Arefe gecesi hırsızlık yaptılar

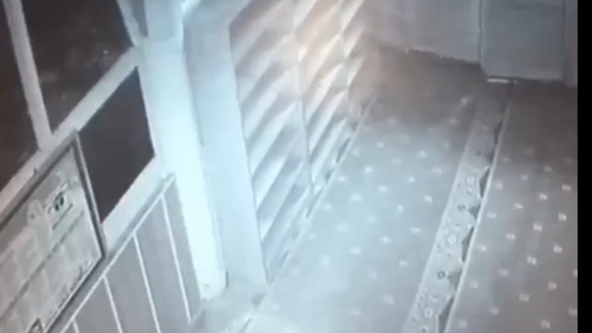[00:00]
İlçemizin Sülekler Mahallesi'nde Arefe gecesi kimlikleri belirsiz olan ancak kameralarca yüzleri tespit edilen iki kişi tarafından hırsızlık yapıldı.
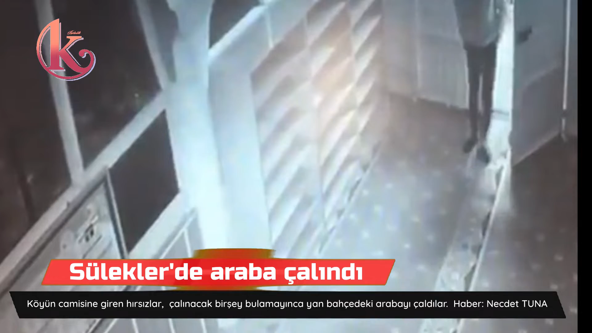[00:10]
Ramazan bayramına saatler kala Sülekler Şehit Semih Aldemir Camisi'ne giren iki hırsız, önce cami içerisinde çalınacak bir şeyler aramaya başladı. Ancak caminin sadece ön bölümünün açık olması nedeniyle çalınacak bir şey bulamayan hırsızların birinin cami içerisinde uyumaya çalıştığı güvenlik kameralarına yansıdı.
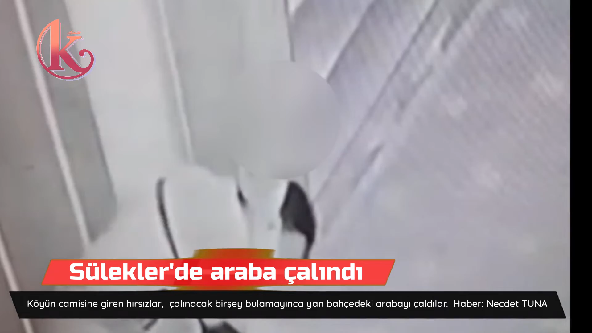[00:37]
Aracı bir şekilde çalıştırmayı başaran hırsızlar Süleklerin dar caddelerinde